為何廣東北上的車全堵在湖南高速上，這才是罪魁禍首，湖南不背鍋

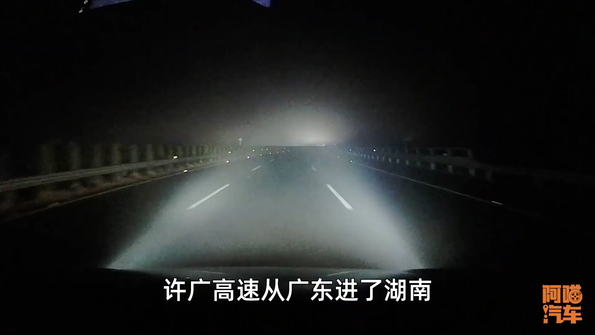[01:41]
从广东进了湖南到了零五境内基本上就是一长串的这个上坡所以这一段呢也是很一个起雾的一个路段这一系列的客观因素呢也导致了在交接处很容易出现一些交通事故